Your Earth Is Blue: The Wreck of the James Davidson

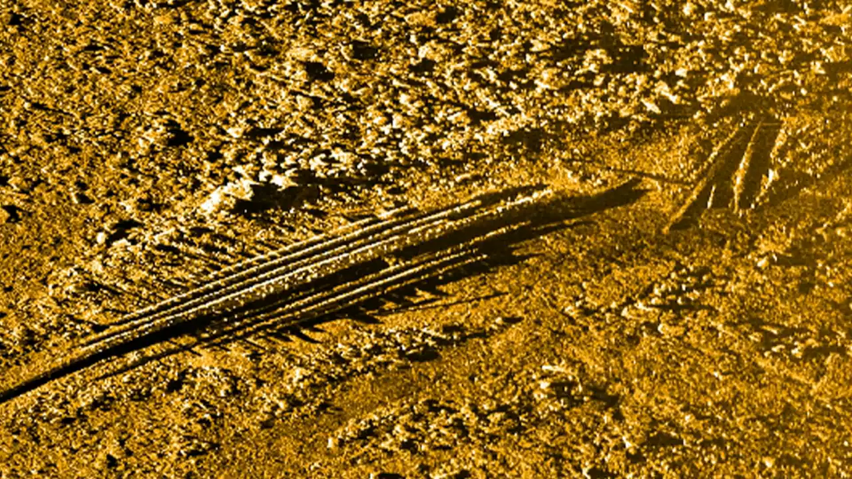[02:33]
Currently, the wreck of the Davison rests in 35 feet of water in Lake Huron,